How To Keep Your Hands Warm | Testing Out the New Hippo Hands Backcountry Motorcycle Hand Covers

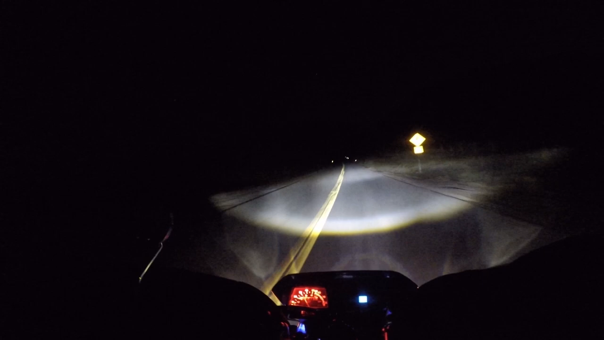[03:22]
will I have a warm pair of hands oh sketchy oh so sketchy I don't think it's cold enough for that to be ice but I totally slipped on ice like right near that spot one time you could totally feel the bike
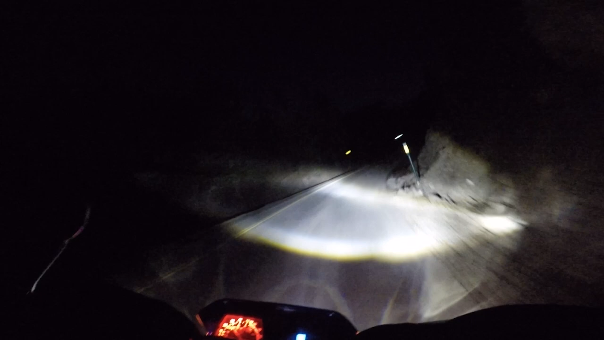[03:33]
just sliding it's scary so the weather is definitely starting to improve here in Colorado as we move into springtime and we've been having a few warm days over 70 degrees but we also get snow and cold still and it was actually 70 today as the high but I think it's supposed to get to like mid 30s here at night and it's always a bit colder as we move into the mountains I am
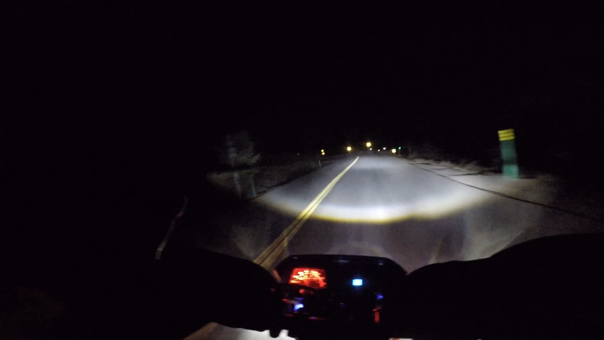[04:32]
they're not uncomfortable I definitely need to install those grip heaters I keep putting that off because I got I got so much going on maybe I'll just wait till next fall smells like a winter forest someone having a wood fire smells so good let's see yes standing isn't gonna be an issue with these at all yeah my hands are starting to get a little chilly but hey it's not too bad for summer gloves there's like snow all over the ground all right let's see what our empire range is like so weird there's always